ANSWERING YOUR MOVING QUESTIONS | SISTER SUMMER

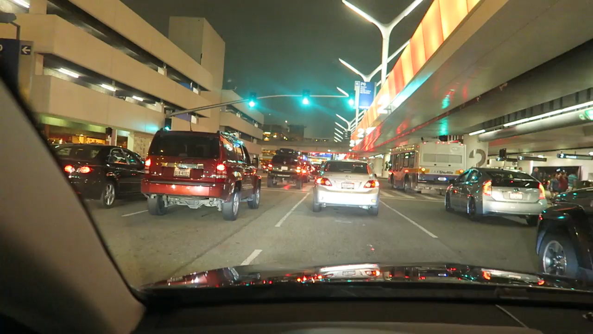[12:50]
it's a beautiful thing at midnight literally this is midnight right now but anyway I'm picking up my friend Taylor I'm at terminal two right now I gotta pull up to terminal four so I still have a few more I keep getting stuck at these red lights I don't understand why this is happening the time has come for the end of the